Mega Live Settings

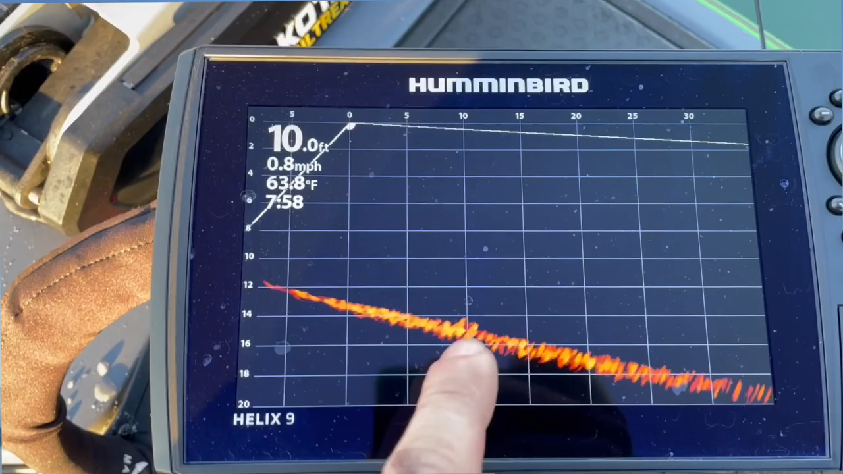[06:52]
On screen: depth 10.0 ft, water 63.8°F, speed 0.8 mph
rock and then as the boat is drifting it looks like that object's coming closer to you so you're going to have to get really good at distinguishing
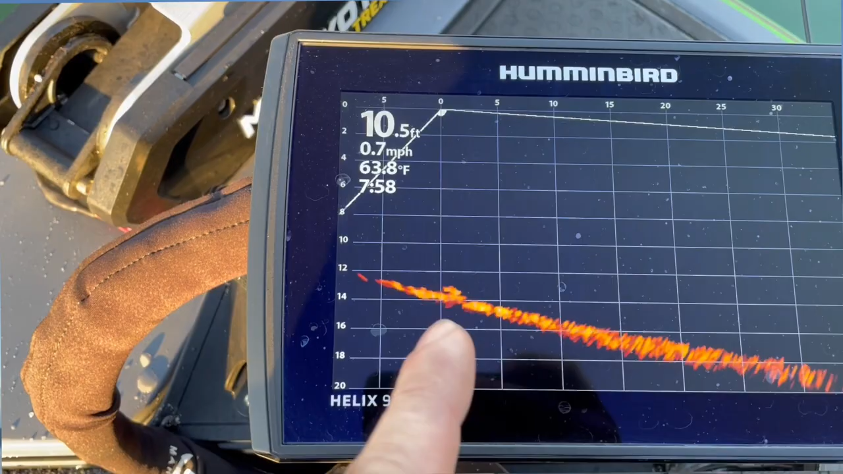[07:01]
On screen: depth 10.5 ft, water 63.8°F, speed 0.7 mph
is that a fish that's swimming up behind a lure